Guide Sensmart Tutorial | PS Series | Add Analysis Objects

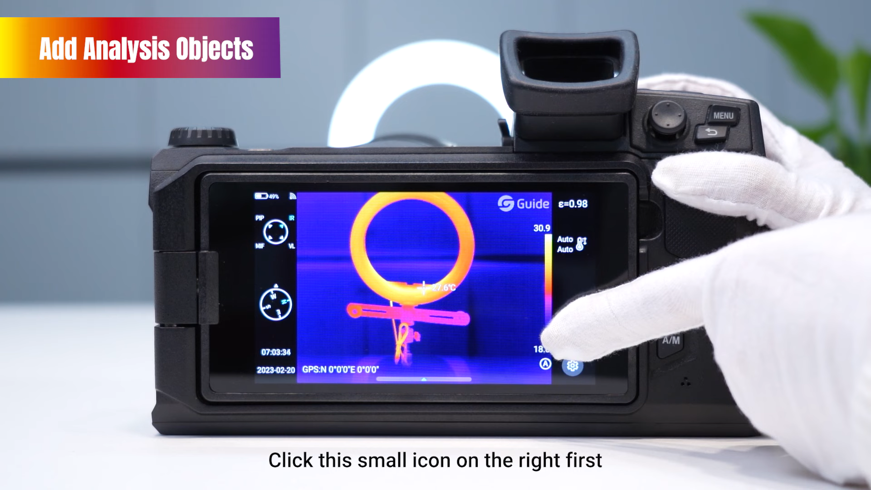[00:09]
Click this small icon on the right first.
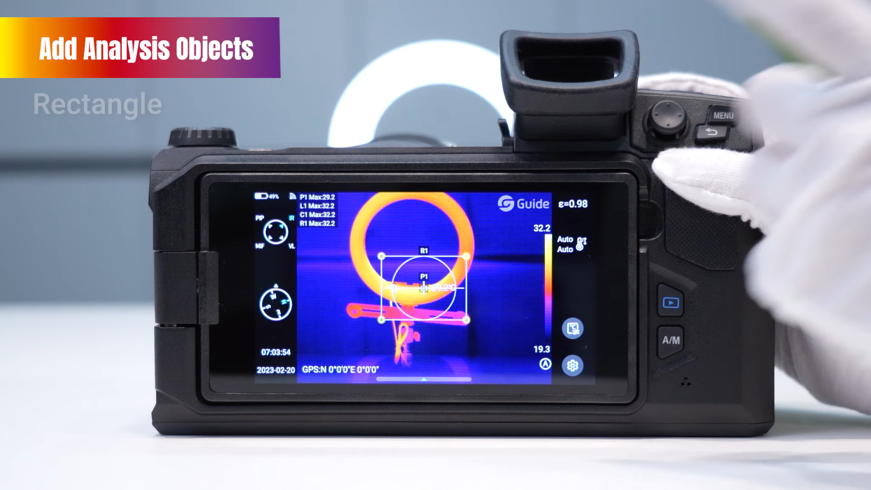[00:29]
At the same time, the analysis object can be moved to any position by a long press.
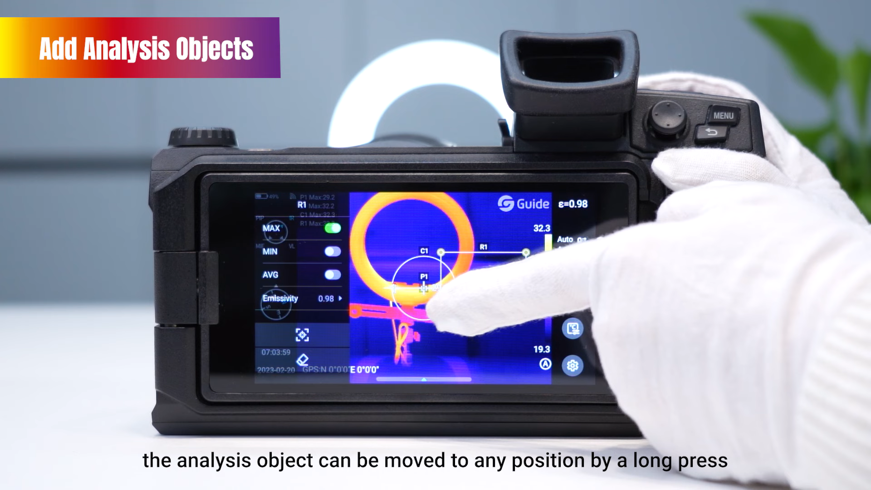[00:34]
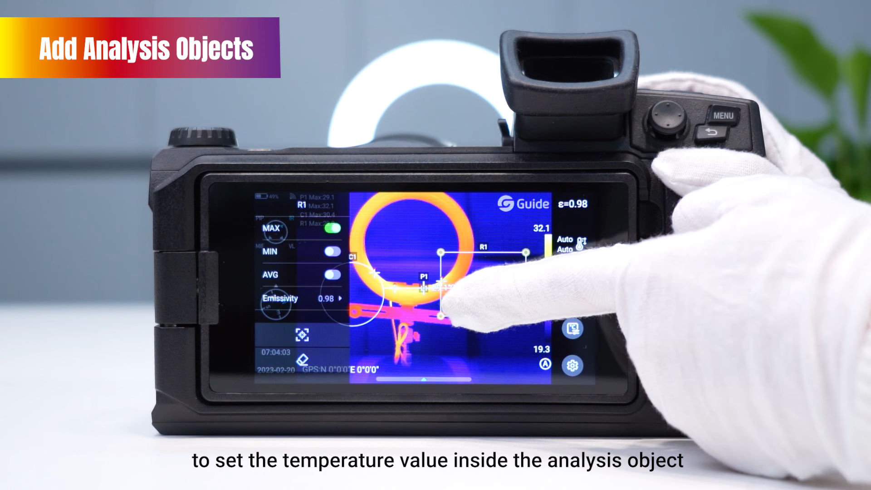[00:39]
Press and hold it to set the temperature value inside the analysis object,
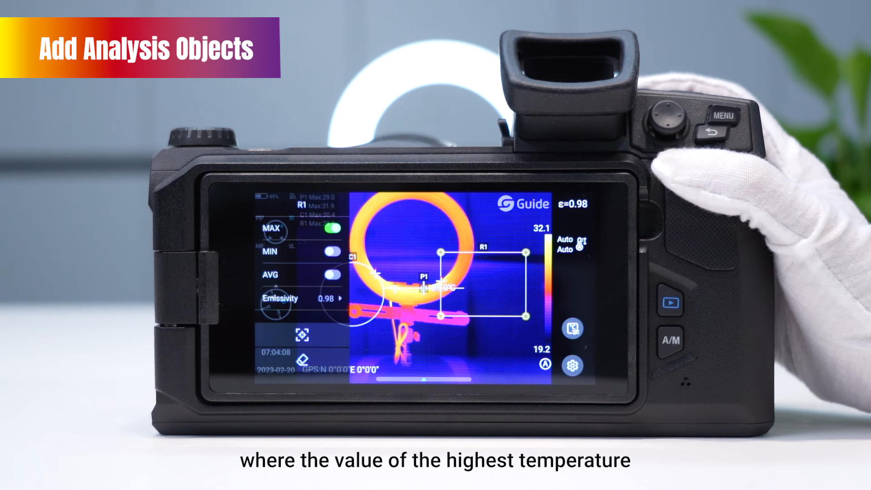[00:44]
where the value of the highest temperature, the lowest temperature, and the average temperature can be selected to display. It is also possible to set its emissivity individually, as well as to bring it back to the most central point.
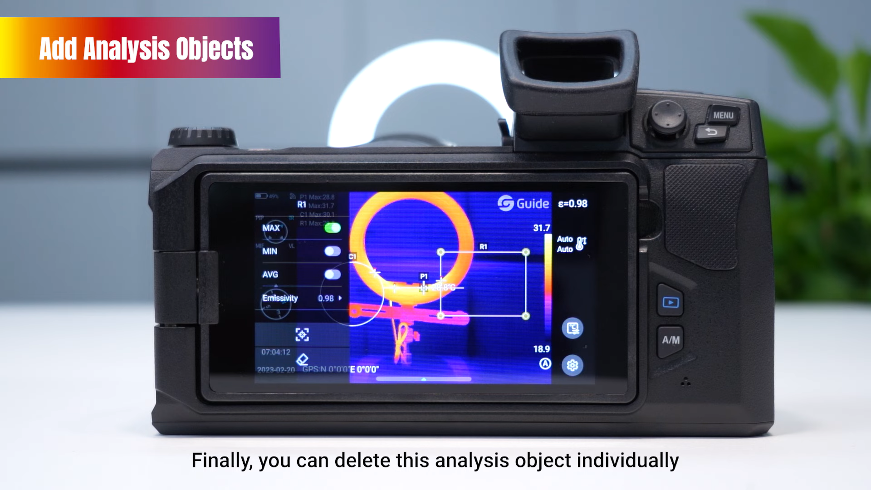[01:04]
Finally, you can delete this analysis object individually,
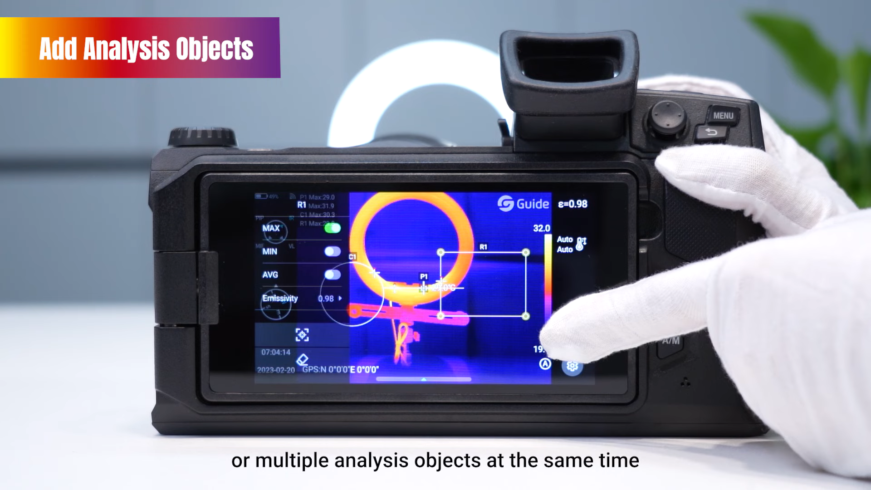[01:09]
or multiple analysis objects at the same time.
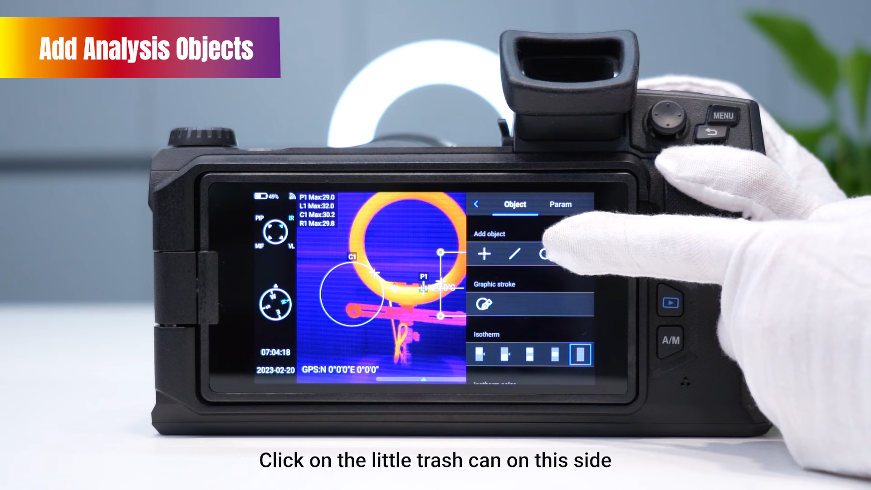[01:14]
Click on the little trash can on this side, and then click Confirmed. And then click Confirmed.